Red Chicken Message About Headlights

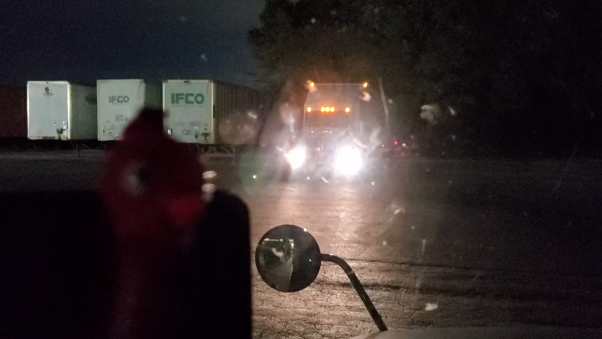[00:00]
Yep. I think he's parked and went to bed. He left his headlights on. Yeah. And it's not a Freightliner. Imagine that. It's a Kenworth. Yep. He must be scared of the dark. Are you scared of the dark?